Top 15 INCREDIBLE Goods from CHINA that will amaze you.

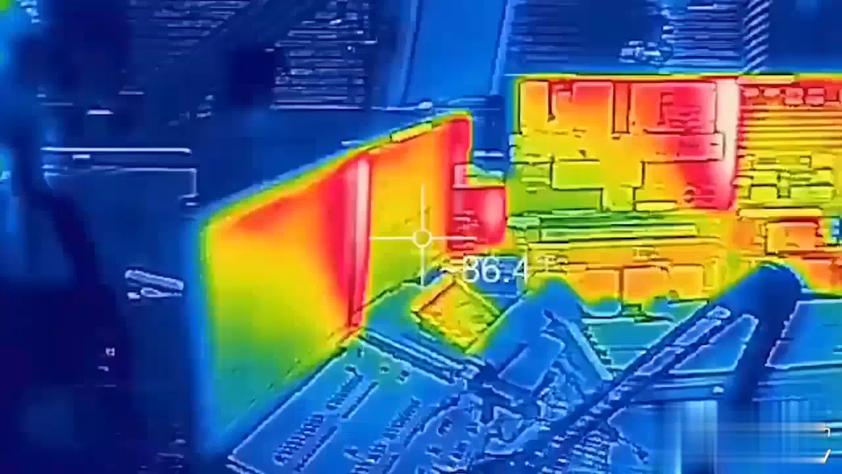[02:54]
The thermovisor can be used for different purposes.
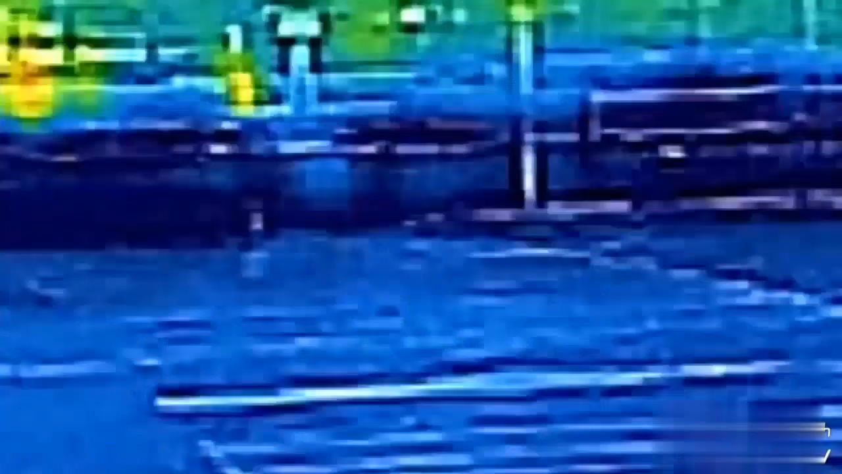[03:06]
You can even see how warm people's clothes are by how much warmth leaks through.
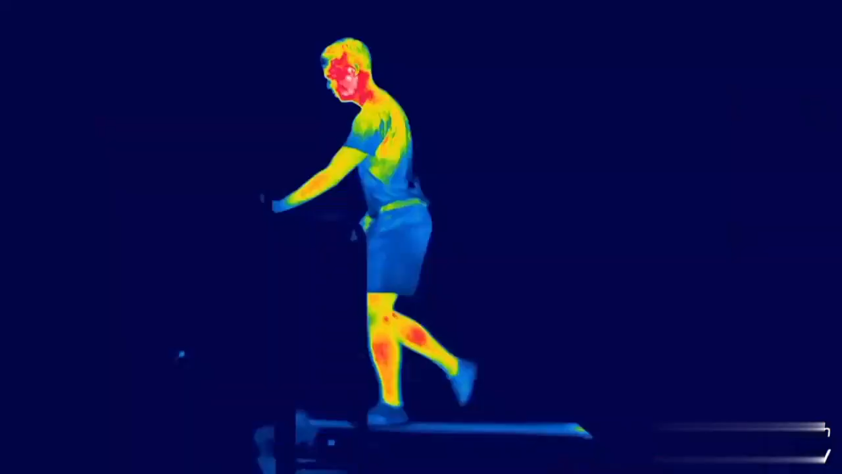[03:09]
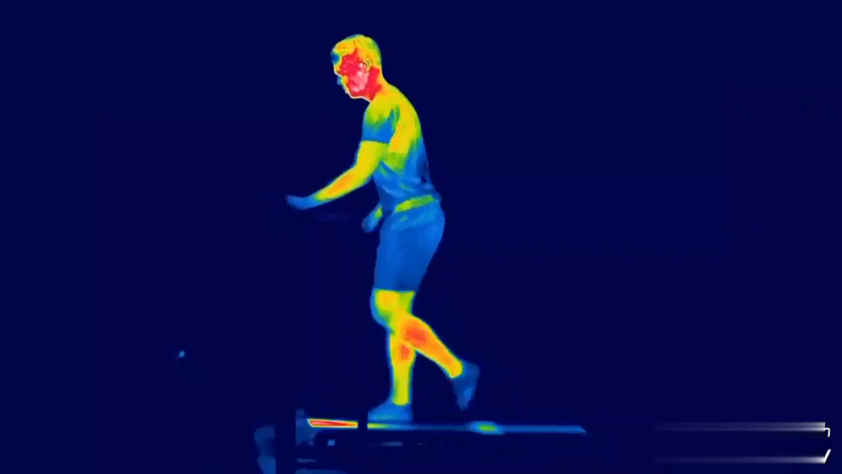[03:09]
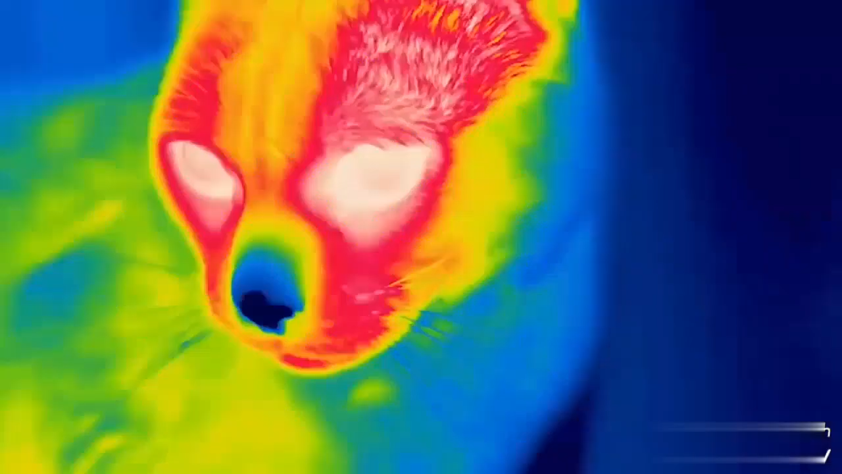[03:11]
And by the way, as it is commonly known, the coldest point on a cat's body is the nose.